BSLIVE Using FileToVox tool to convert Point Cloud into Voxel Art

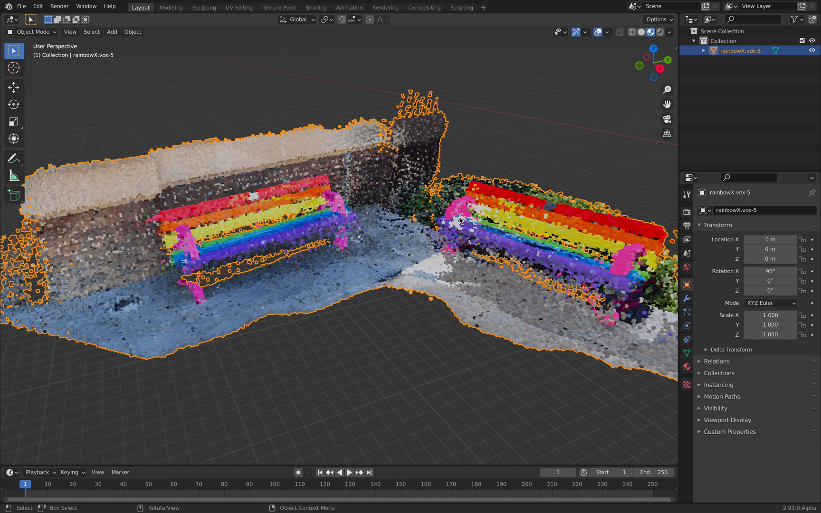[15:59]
Remesh. It. Turning. It. Into. Animations. Just. Now. I. Just. Select. All. The. Object. And. Then. Command. J. And. Then. Merge. Vertices. By. Distance. So. This. Is. So. That. Everything. Is. Becoming. A. Single. Object. You. Might. Want. To. Do. This. Or. You. Might. Not. Want. To. Do. This. Is. Up. To. You. Okay. Done.
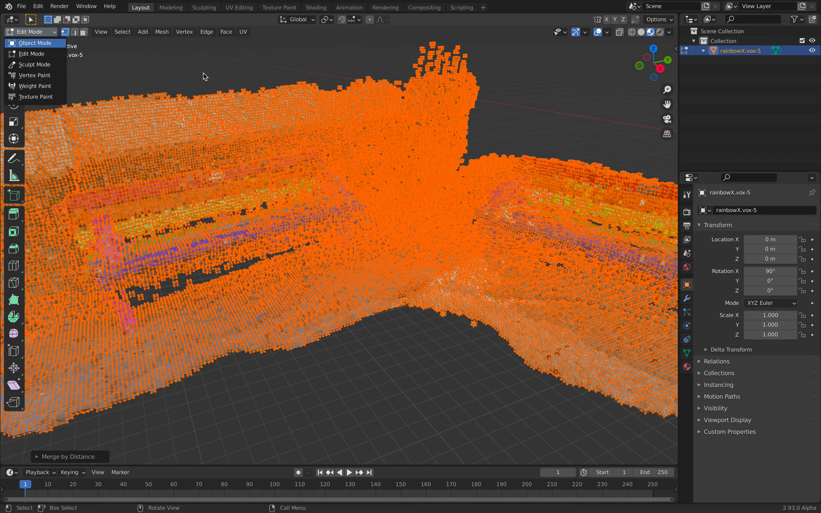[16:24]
So. Now. You. Can. Export. This. If. You. Can. If. You. See. If. It.
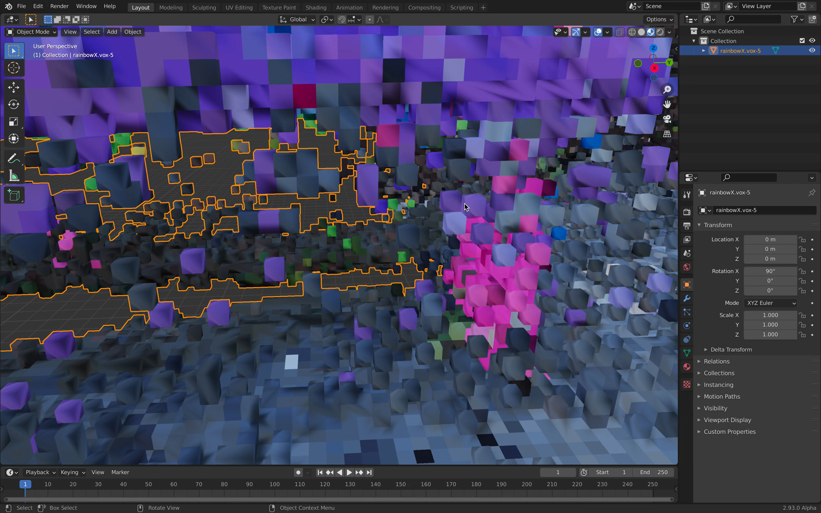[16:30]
Is. Too. Smooth. You. Might. Want. To. Turn. Off. Auto. Smoothing. On. The. Normal. So. It. It. Is. More. Like. Voxel. Pixelated.
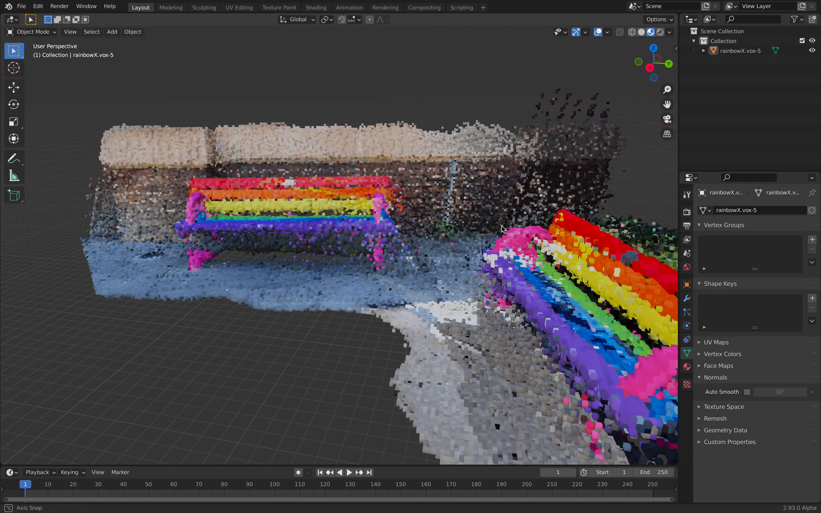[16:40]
Quality. It. Is. Very. Stylized. And. In. Blender. Because. This. Is. In. Blender. You. Can. Add. Your. Own. Lighting. And. Render. As.
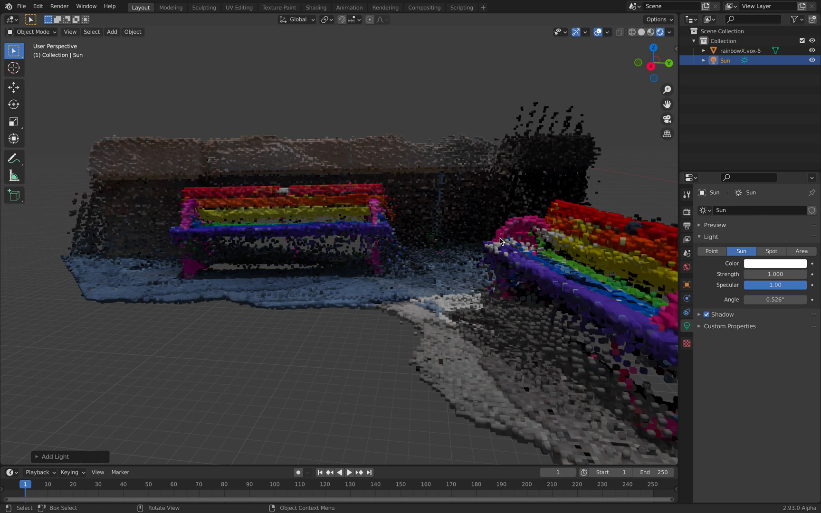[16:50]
Render. It. Using. Evie. Or. Cycles. Evie. Real. Time. Render. Engine. Cycles. Less. Real. Time. More. Real. Stick. Some. People. Would. Just. Be. Happy.
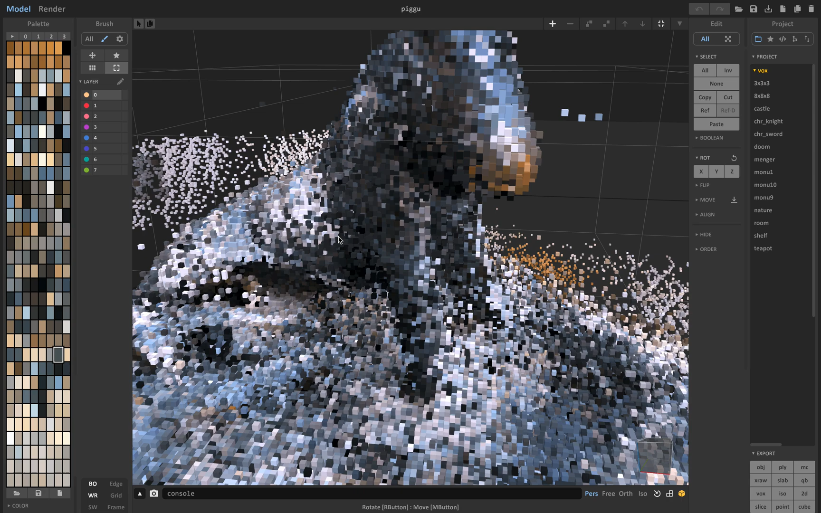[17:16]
Usually. Prefer. Something. Like. This. In. The. Future. Probably.
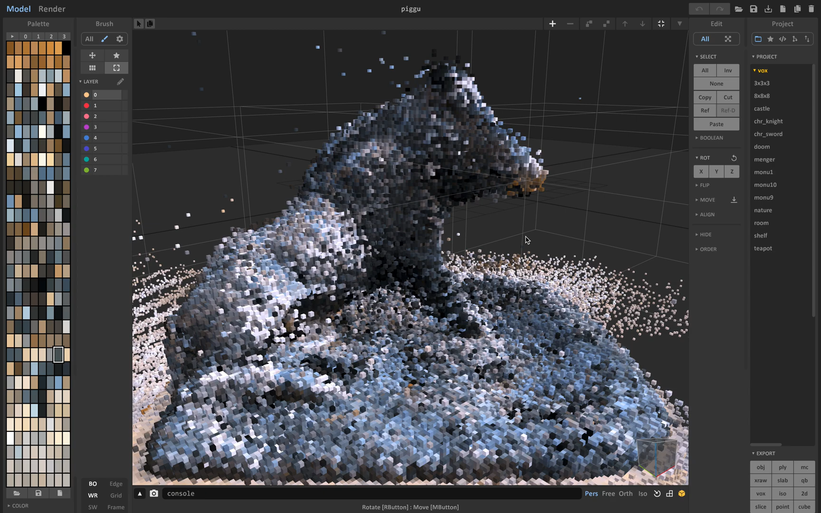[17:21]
From. Point. Cloud. Into. Voxel. You. Can. Just. Turn. It. Into. Like. A. Normal. Mesh.